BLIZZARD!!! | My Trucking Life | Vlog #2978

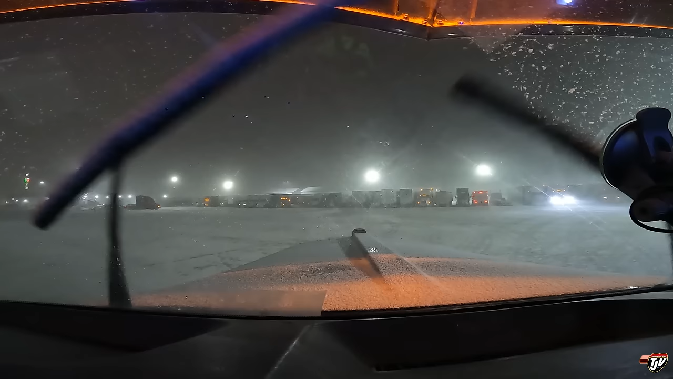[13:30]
i'm just on the wind there there we go we're gonna keep going also i checked the weather for tomorrow here in grand forks and it's supposed to get a lot worse a lot worse here by tomorrow morning so i don't want to be here for that